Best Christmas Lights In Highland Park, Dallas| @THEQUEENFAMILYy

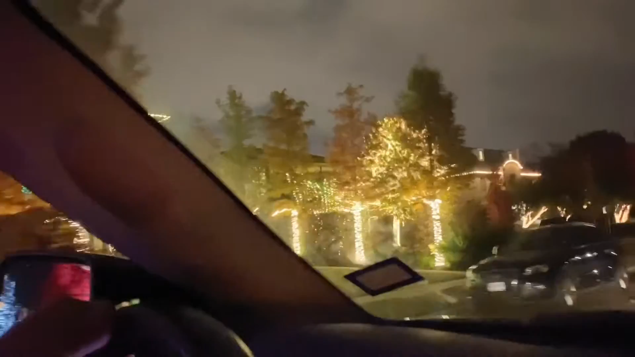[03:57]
They definitely have to think. Oh my gosh, that one is so good. Yeah, that's really pretty. Look at that. Oh my gosh.